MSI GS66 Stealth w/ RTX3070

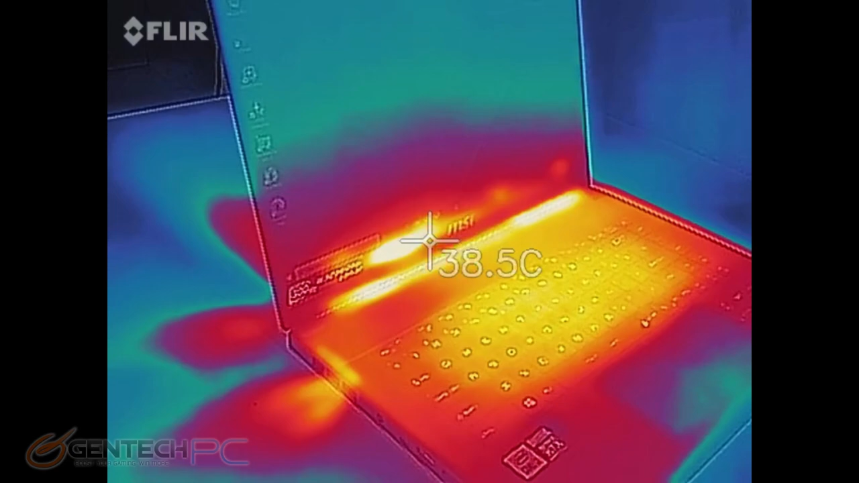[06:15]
On screen: spot 38.5°C
and our infrared thermometer you can see the outside temperatures of this case the heat very concentrated towards the center keyboard which is a ventilation spot and the back exhaust
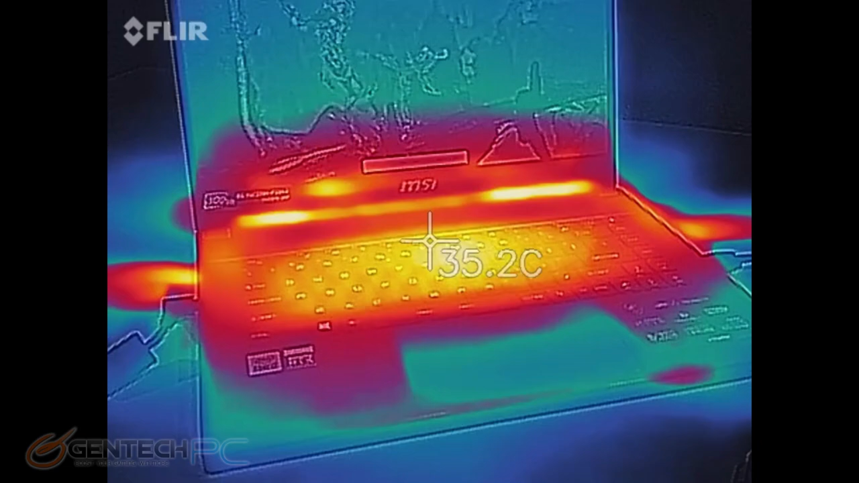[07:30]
On screen: spot 35.2°C
And revisiting our infrared thermometer here, you can see temperatures are really stable here.
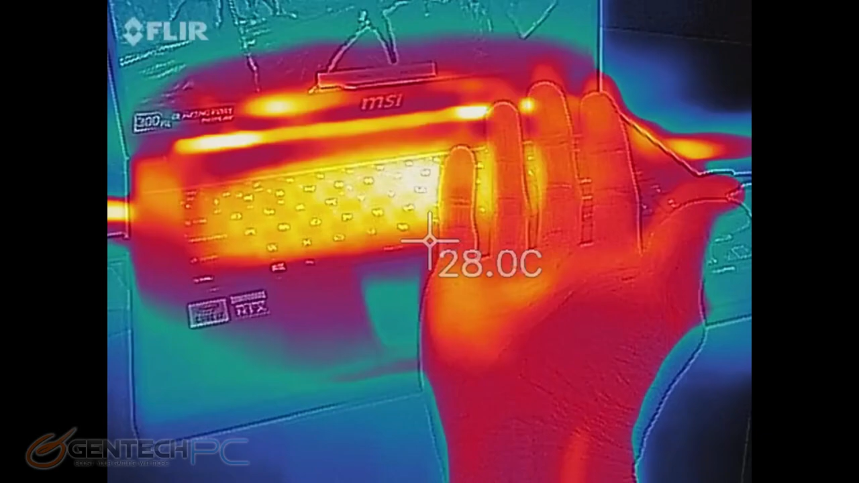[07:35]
On screen: spot 28.0°C
They haven't really gone up too much.
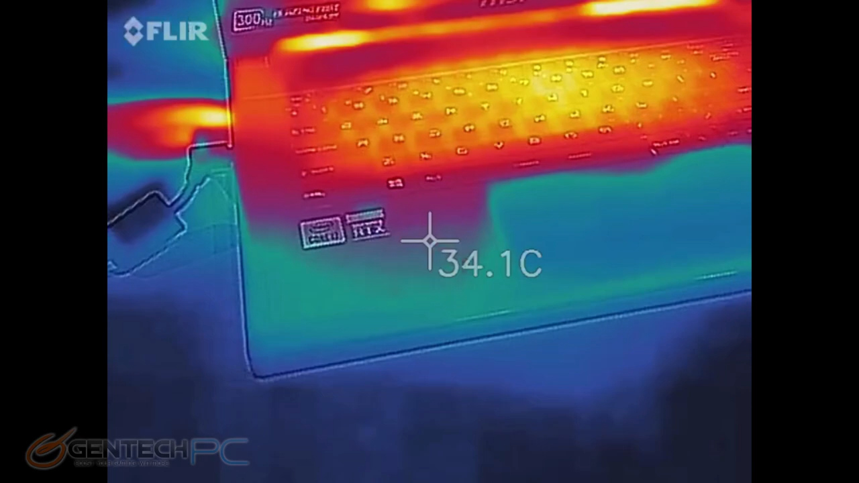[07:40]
On screen: spot 34.1°C
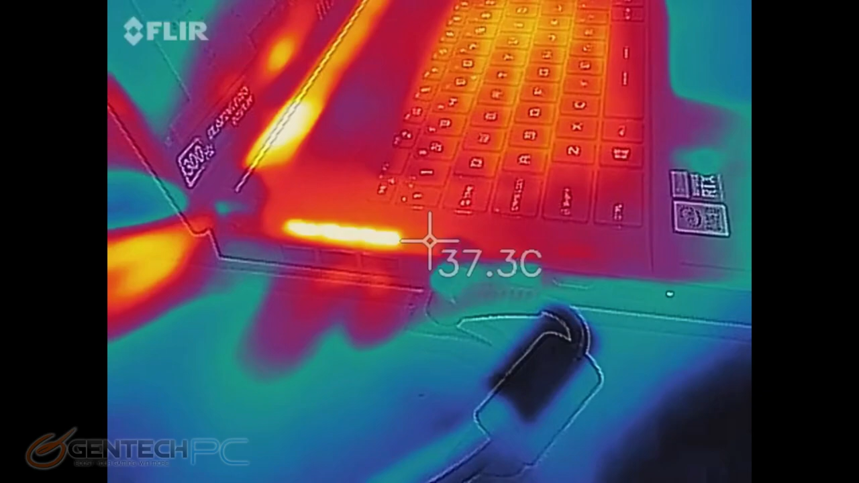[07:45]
On screen: spot 37.3°C
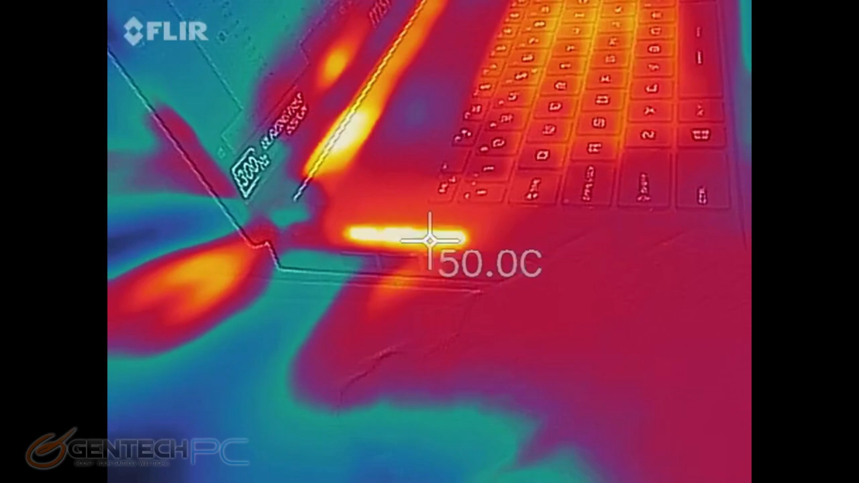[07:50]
And you can see here clearly one side of the system is definitely removing more heat than the other.
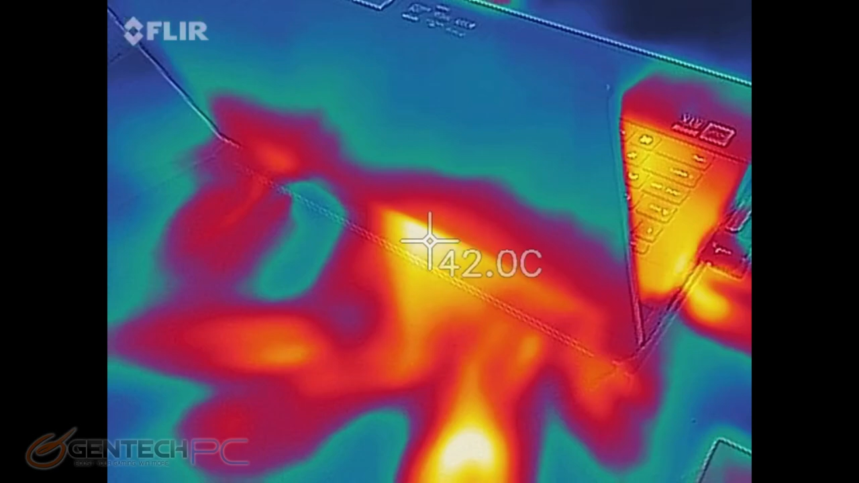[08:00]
On screen: spot 42.0°C
And that shows you the difference between the CPU and the GPU and the amount of cooling required.